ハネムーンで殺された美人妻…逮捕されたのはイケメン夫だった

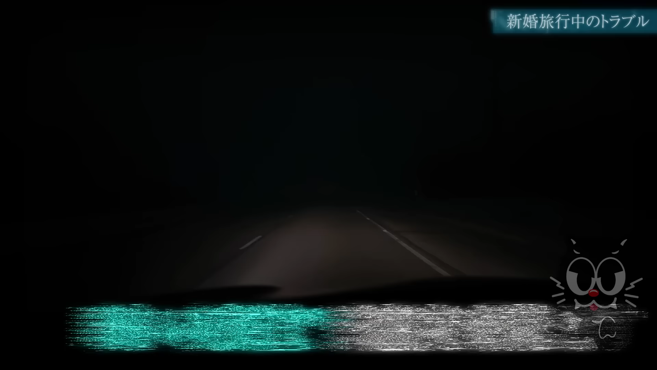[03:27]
暗い夜道を走り車がスピードを少し落とした時事件は突然起こる